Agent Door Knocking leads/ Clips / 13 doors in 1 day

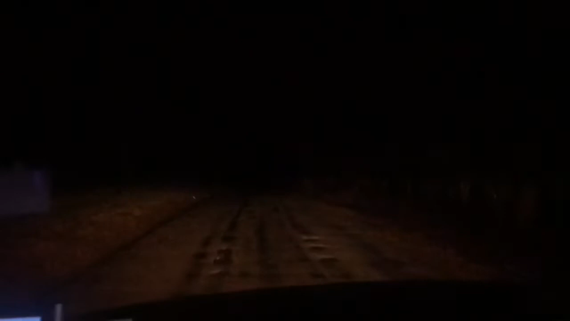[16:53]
so dark it is guys it's crazy how dark it is look at that the deer y'all see that